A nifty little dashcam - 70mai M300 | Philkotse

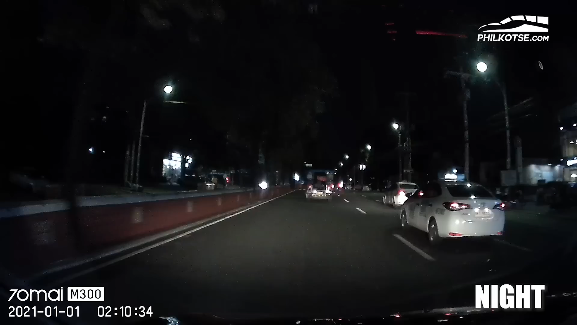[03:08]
Pagka madilim, tapos yung headlights, e tumama sa dashcam ninyo, obvious naman wala kayong makikita. Kasi lahat naman ng dashcam, pagka tinapatan kayo ng headlights, wala kayong makikita ang image.